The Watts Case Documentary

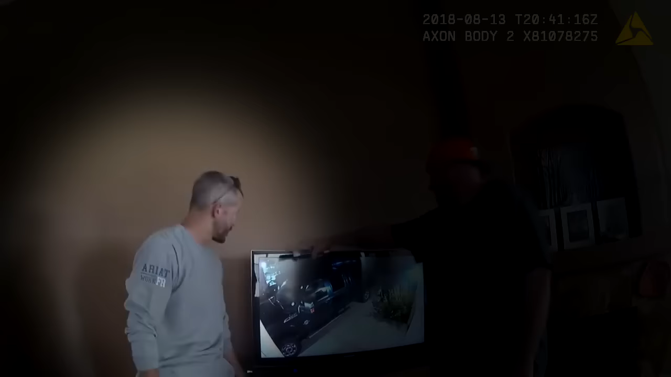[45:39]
Oh, it'll pick up anything coming down the street this way. You know where that trailer is? Oh, yeah. Okay. Watch, I'll show you. There's nothing on here. We've already watched that one.